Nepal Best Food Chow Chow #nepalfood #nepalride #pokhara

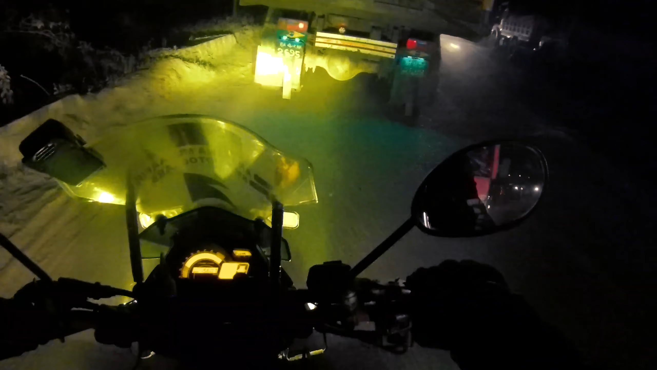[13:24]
यहाँ पे आपकी ड्राइविंग स्किल जो है ना 99% भी नहीं, 100% होनी चाहिए। और एक से एक बड़ी गाड़ी इसी रास्ते, we'll be right back.